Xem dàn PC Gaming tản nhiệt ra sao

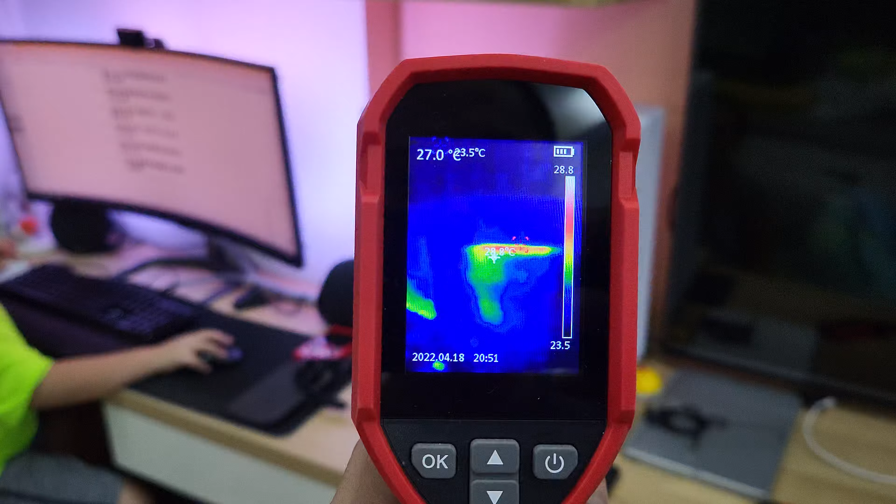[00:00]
Chào các bạn, sẵn mình mới có một cái nhiệt kế mới thì muốn demo cho anh em xem là cái block tảng nhiệt, tảng nhiệt nước của cái máy tính để bàn nó hoạt động như thế nào Thì anh em nhìn vô trong cái nhiệt kế nè,
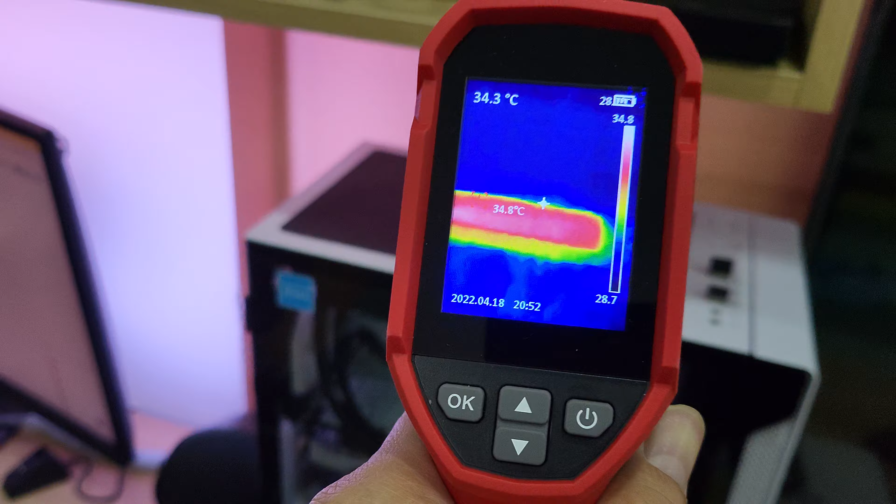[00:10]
On screen: spot 34.3°C, max 34.8°C
anh em sẽ thấy cái phần trên của cái case của mình Đây là cái chỗ mà nhiệt hiện nay nó đang là 34 độ, 34 độ mấy á
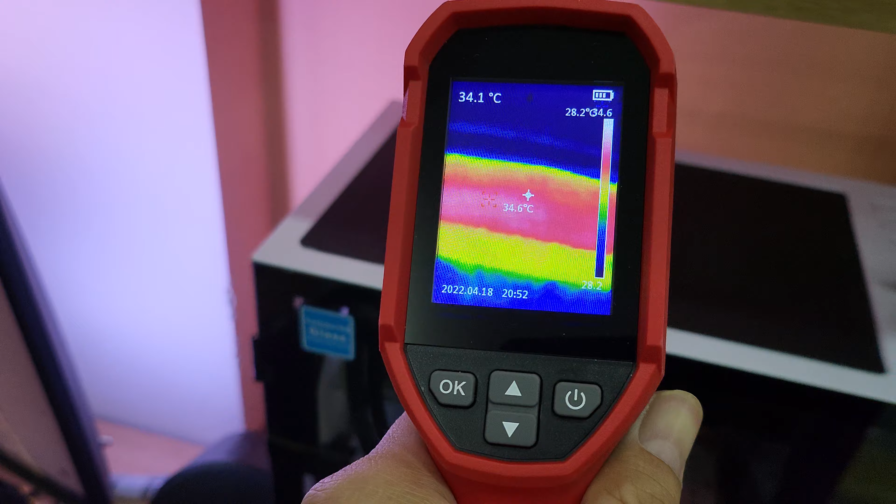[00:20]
Là cũng là nơi, nhìn bên ngoài thì thấy là nóng nhất của cái thùng máy anh em ha
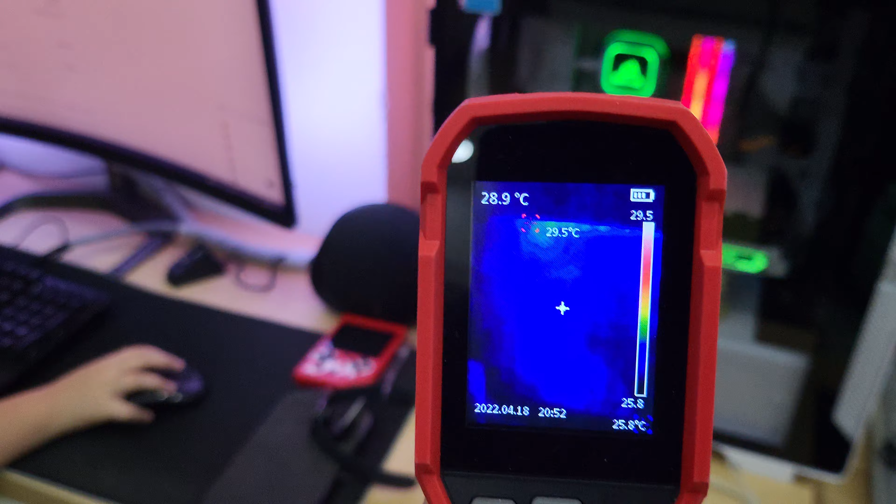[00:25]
On screen: spot 28.9°C, max 29.5°C
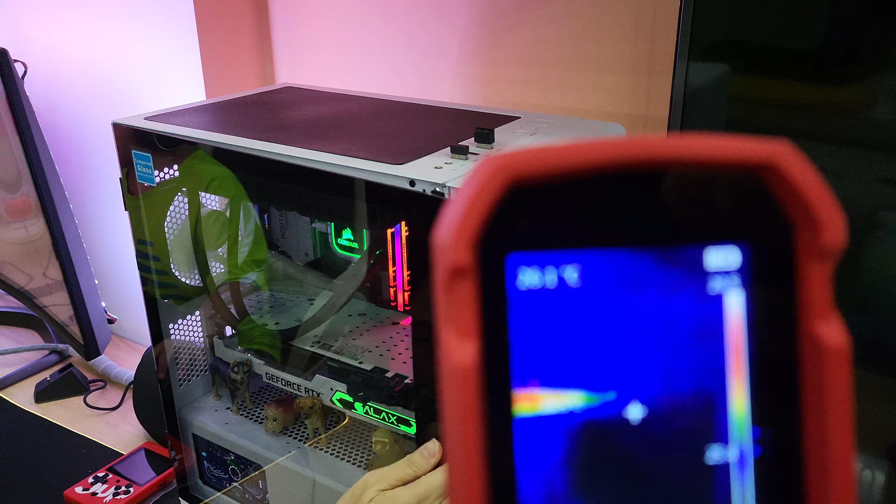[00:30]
Anh em sẽ, mình sẽ giải thích cho anh em coi Thì bên trong á, chỗ này nè, cái chữ Corsair á,
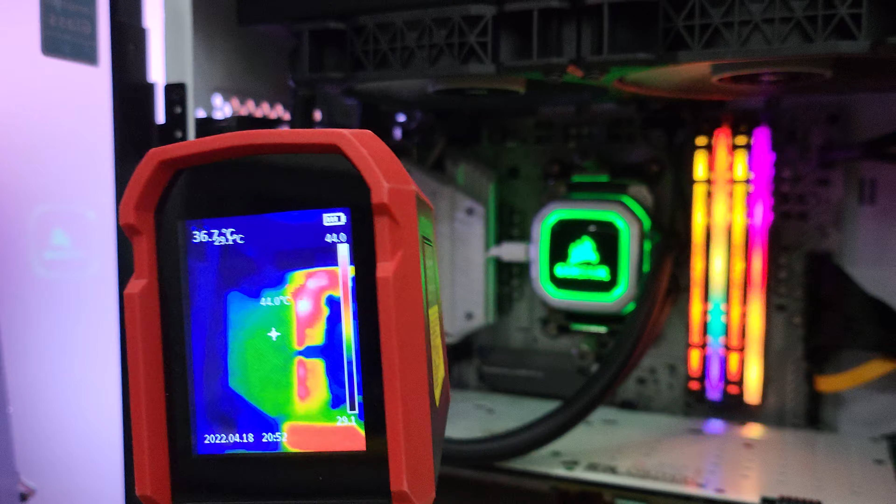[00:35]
chỗ này nè, mình chiếu tiên laser vào nè Đó là cái block, cái bơm,
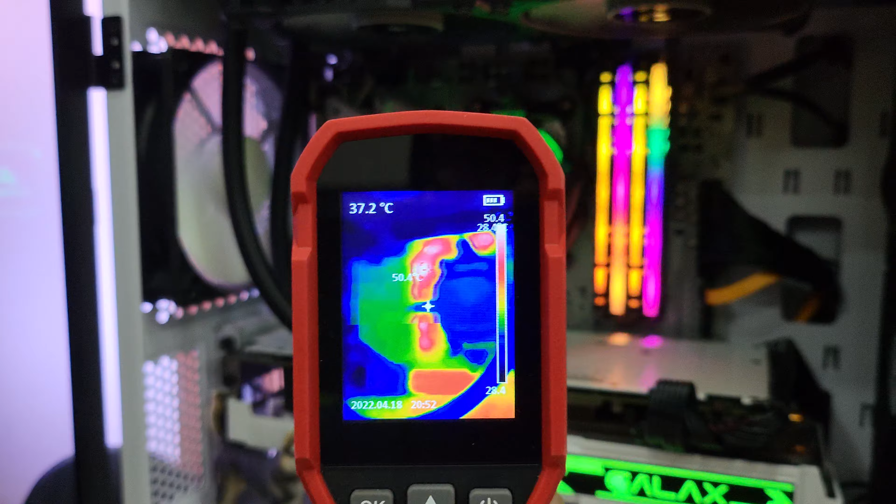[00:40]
On screen: spot 37.2°C
thì nó sẽ có 2 cái ống của đèn đen Nó sẽ bơm nước đi lòng vòng lên trên cái radiator, chỗ có 2 cái quạt này nè Ở trên đó nó sẽ làm mát Thì máy tính mình hoạt động, cái chỗ Corsair này, cái bơm này nó sẽ bơm nước Ở bên cái CVU thủy nằm ở phía dưới,
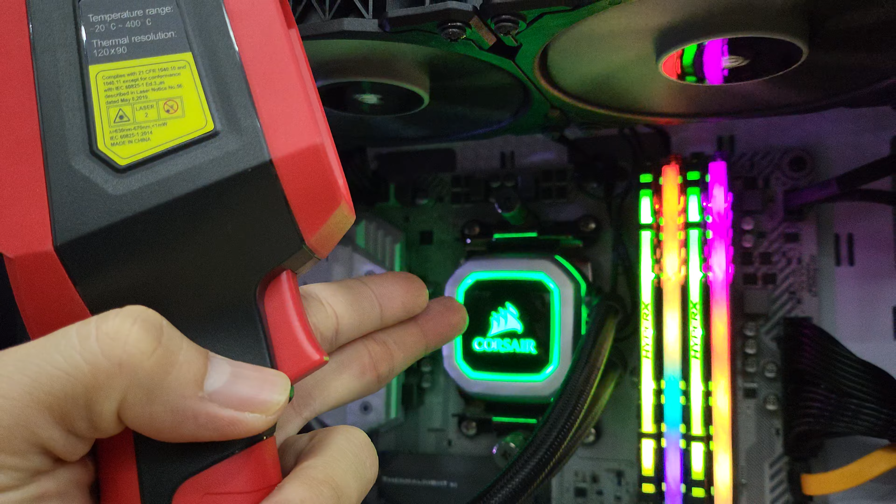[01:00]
nó sẽ nóng, nước nó sẽ bơm vô trong cái ống này Lên trên cái block này, radiator này, cách nước, xong rồi quạt sẽ làm cho nó mát
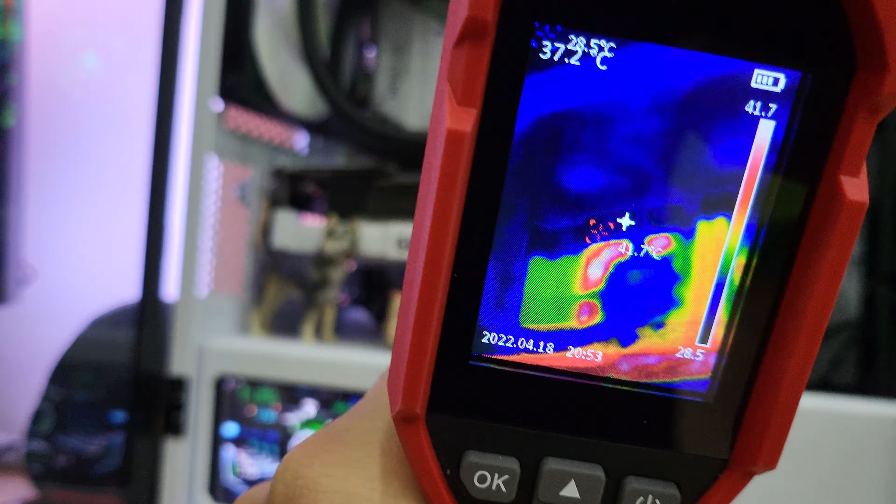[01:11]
On screen: max 41.7°C
Cho nên là anh em sẽ nhìn thấy nhiệt độ nè, nhiệt độ của cái chữ Corsair đó, nó rất là mát So với là xung quanh, cái chỗ bơm này hiện nay đang là khoảng chừng 40,
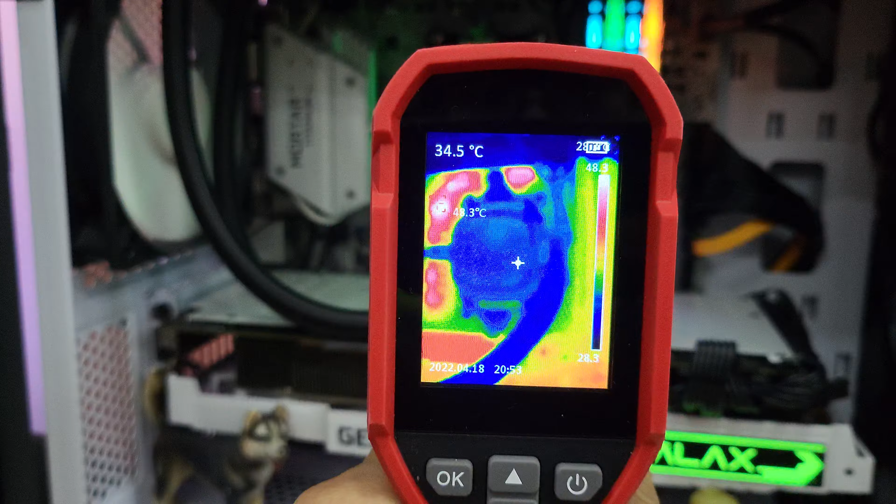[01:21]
On screen: spot 34.5°C
48, 49 độ C Chỗ Corsair đó
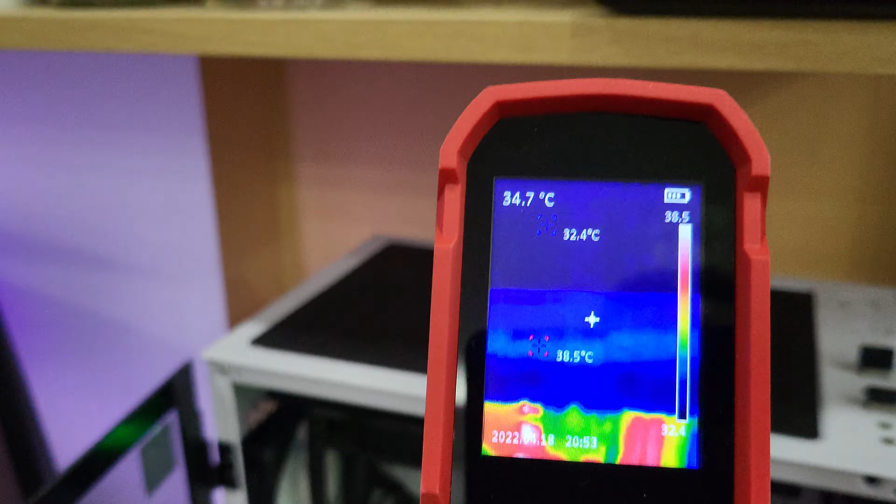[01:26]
On screen: spot 34.7°C
Và nhiệt độ lên trên cái chỗ kết nước này
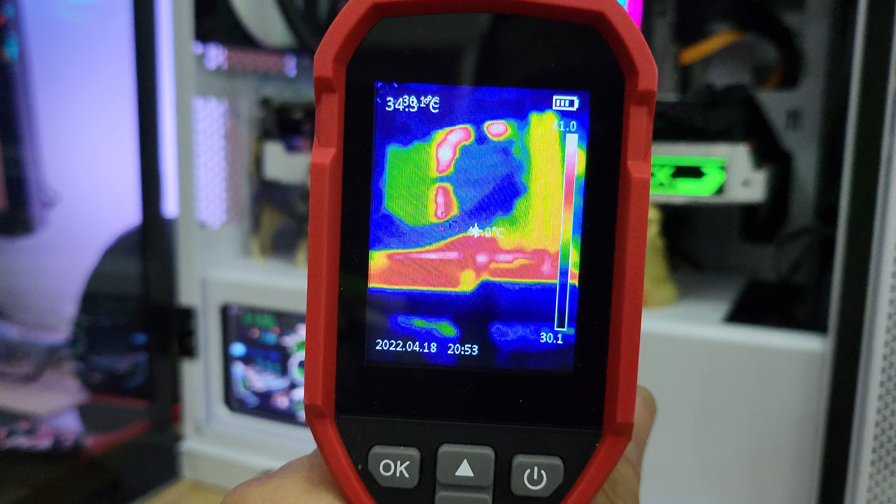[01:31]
Sẵn chút xíu thì chúng ta xem, ở trong cái thùng máy thì chỗ nào nóng ha Khi anh em chơi game thì có lẽ là nơi nóng nhất sẽ là cái cặp màn hình
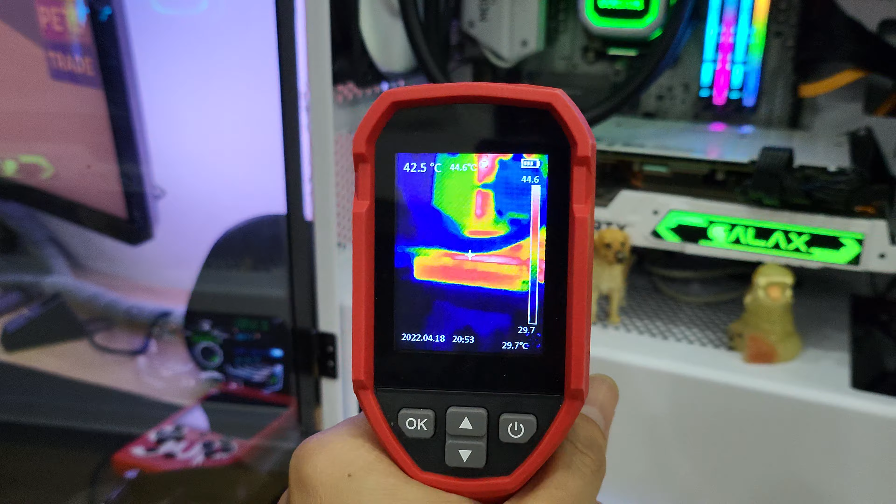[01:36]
On screen: spot 42.5°C
Chỗ này, đây là cái phần màu trắng nè,
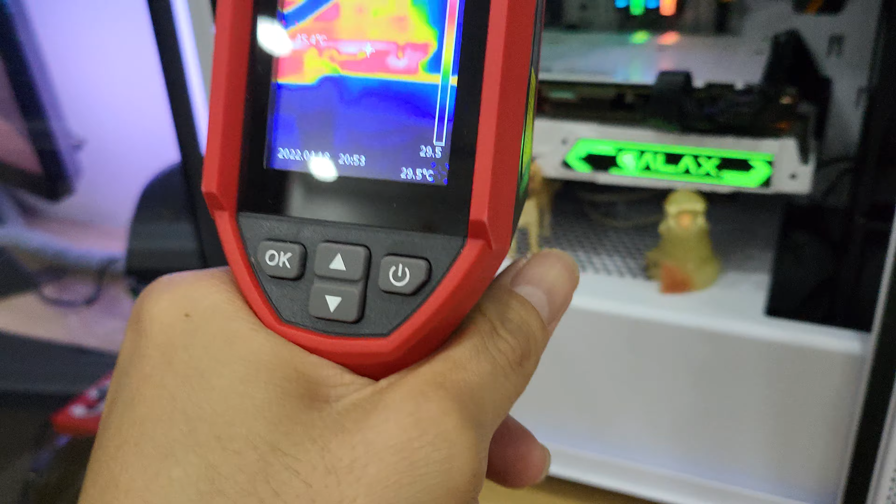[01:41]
mình chiếu đi laser lên anh em nhìn chỗ này Đó là cái backplate của cái cặp màn hình,
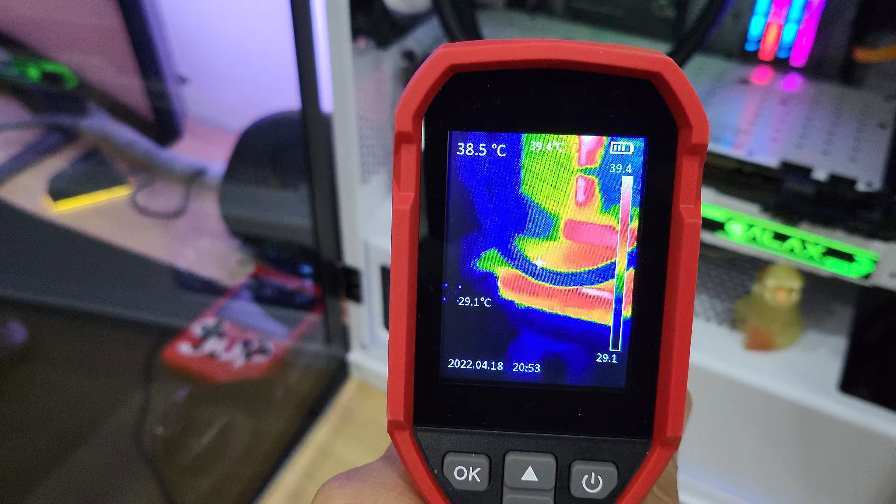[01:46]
On screen: spot 38.5°C, max 39.4°C
thì đó là một cái nơi khá nóng Nhưng độ backplate hiện nay đang khoảng chừng 48 độ C
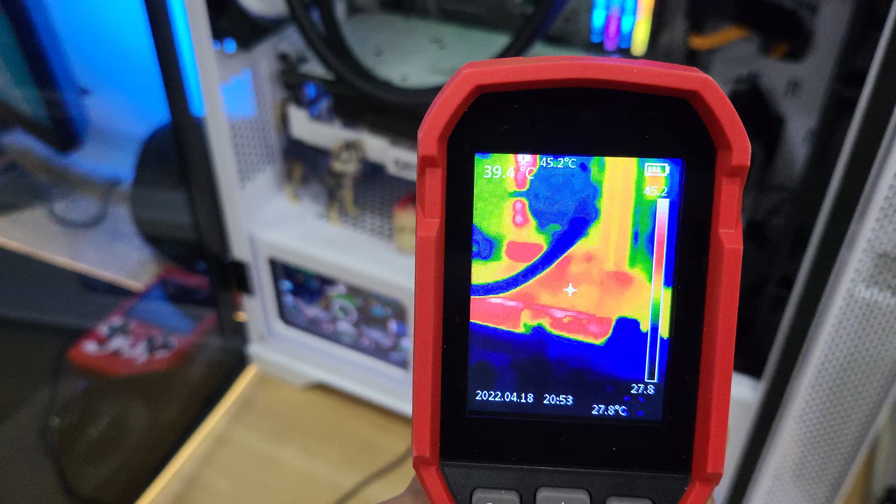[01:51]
On screen: max 45.2°C
Chỗ này nè, có chữ MOTA nè